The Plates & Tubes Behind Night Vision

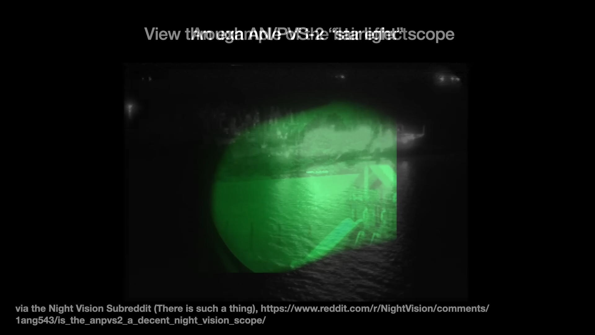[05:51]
These first generation devices also suffered a signal-to-noise problem. When the light was low, as little as a quarter moon, the image got super grainy, making it hard to discern details.
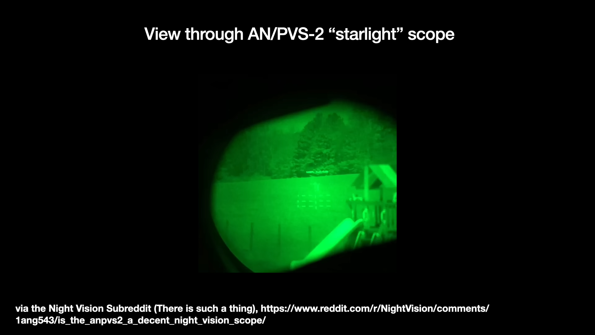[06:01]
For this reason, most soldiers prefer to use them with searchlights. First generation systems are still being sold today.
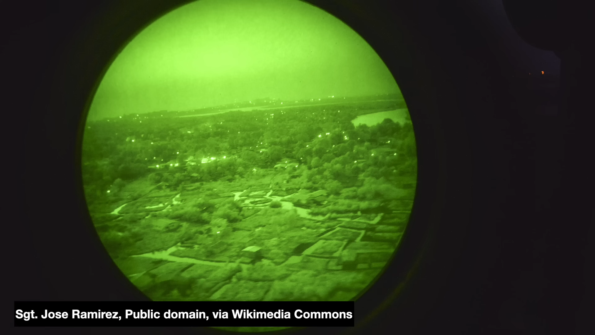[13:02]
And image intensifiers also do not particularly do much in identifying potential targets.
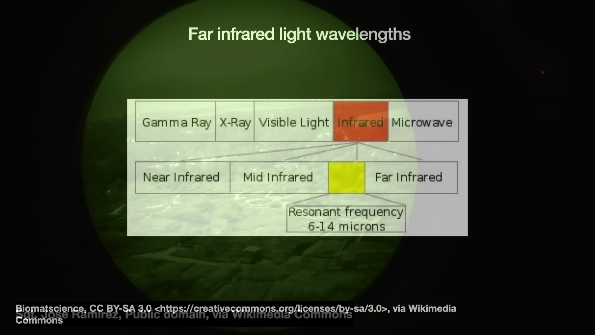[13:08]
This might be where thermal imagers can contribute. The 1970s first saw the introduction of far-infrared detectors. Unlike the aforementioned near-infrared light, far-infrared light has a lower frequency and longer wavelength.
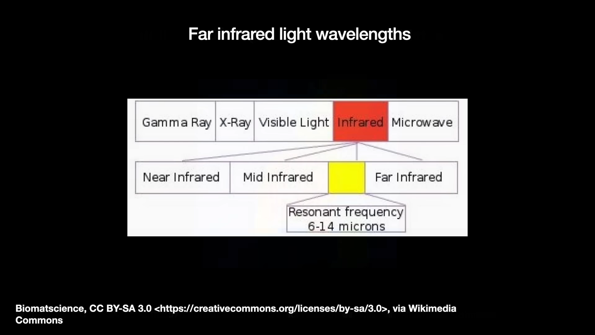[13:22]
It's the type radiation emitted by warm objects, radiant energy, without the need of an exterior light source.
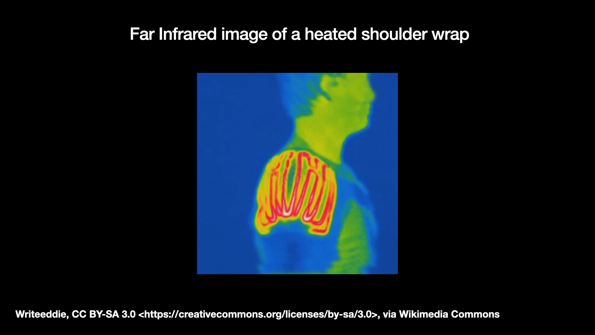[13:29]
There are two types of these. Photon detectors and thermal detectors.
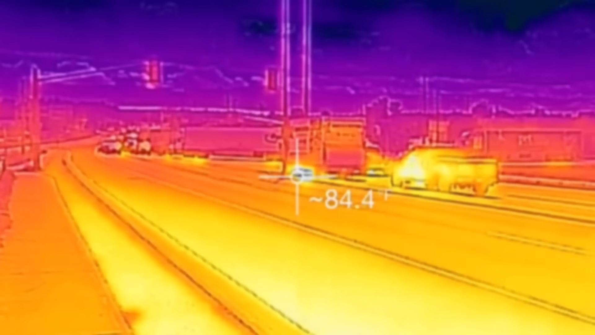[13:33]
Photon detectors use doped semiconductor materials and the electrons they emit via the photoelectric effect.
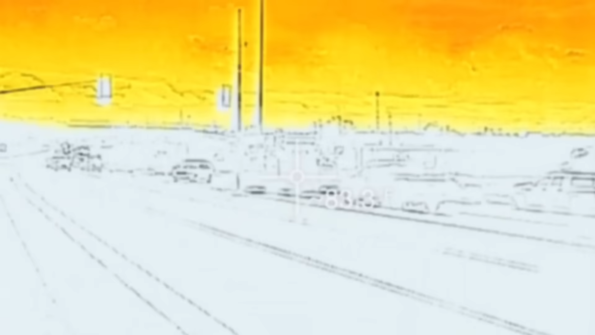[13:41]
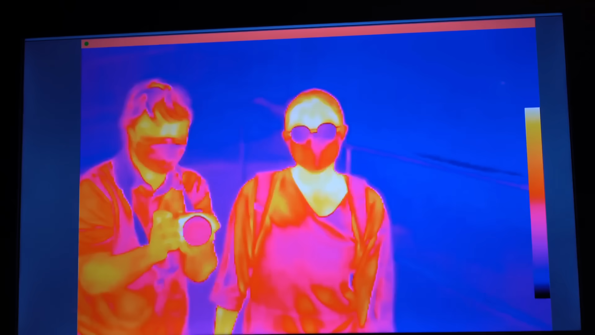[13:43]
Thermal detectors, on the other hand, rely on tracking and measuring changes in a special material absorbing infrared radiation via the thermal effect.
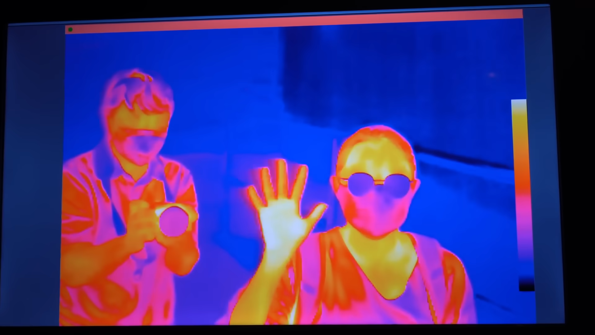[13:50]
As thermal and image intensifier-based night vision technology progressed, it made a lot of sense to combine them.
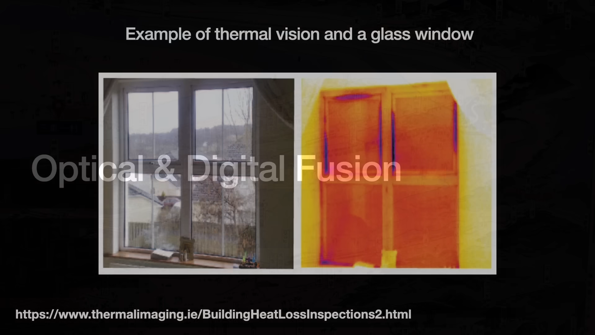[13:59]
For example, thermals cannot ID light sources or trees, and they struggle to see through glass windows. Thermal images also suffer from a lower contrast and resolution than what you can get with image intensifiers. Image intensifiers, on the other hand, cannot see and emphasize heat sources like thermal imagers can. They also have trouble with fog, smoke, and atmospheric conditions. For this reason, there makes a lot of sense to fuse the two together.
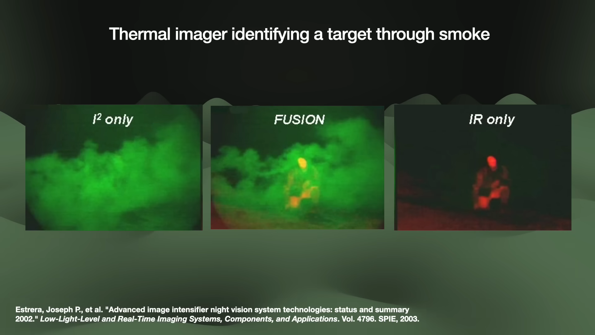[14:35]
Image fusion first began in the mid-1990s and early 2000s with optical fusion methods. This is where an image from the intensifier is optically overlaid with an image from the thermal sensor.